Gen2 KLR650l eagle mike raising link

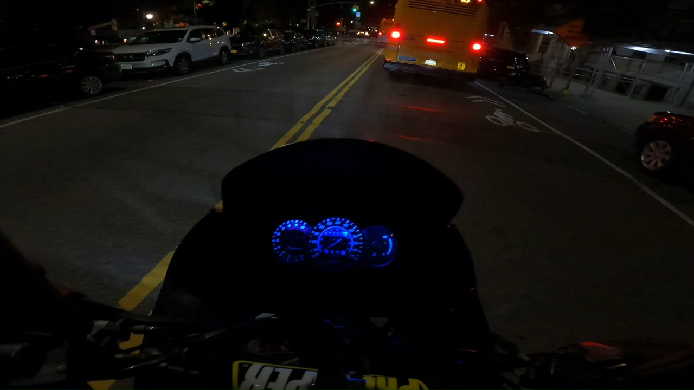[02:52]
it'll throw you off a little bit the first couple days of using it though because the the problem is the the raising link will throw you off because you're not used to it when you lean the bike over
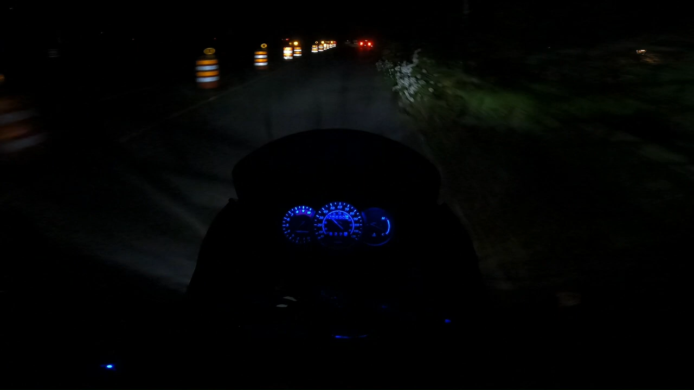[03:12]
it'll feel like the bike's going to fall over but it's actually good to go I got my gloves on because it's cold tonight I'm heading over to Jersey oh man see traffic is always messed up here